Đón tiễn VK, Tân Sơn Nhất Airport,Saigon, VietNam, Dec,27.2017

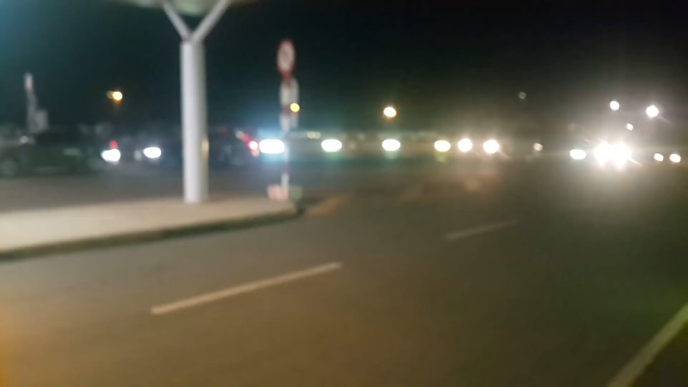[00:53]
Ở đây có 2 len, mình đi từ ngoài đường Trường Sương vô, nếu mà đi xe con, mình tắp theo cái len phải Còn đi xe tour, xe lớn thì sẽ tắp cái len trái này như vậy